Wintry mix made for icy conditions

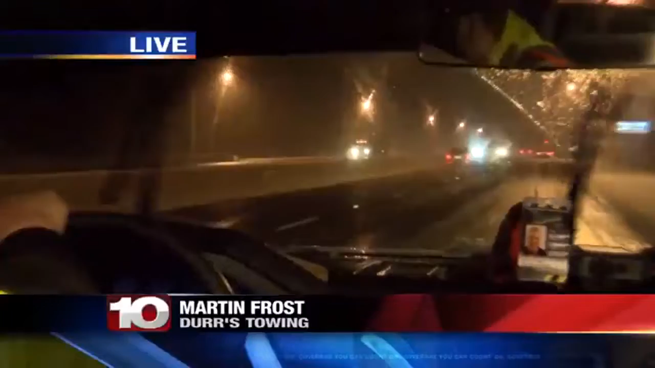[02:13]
HE'S SHOWING US JUST A PERSPECTIVE FROM THE DRIVING PERSPECTIVE WHAT THESE ROAD CONDITIONS LOOK LIKE. THANKS FOR JOINING US THIS MORNING. NO PROBLEM. YOU WERE JUST SAYING THAT ALREADY YOU GUYS HAVE BEEN GETTING A LOT OF CALLS. YES, MA'AM.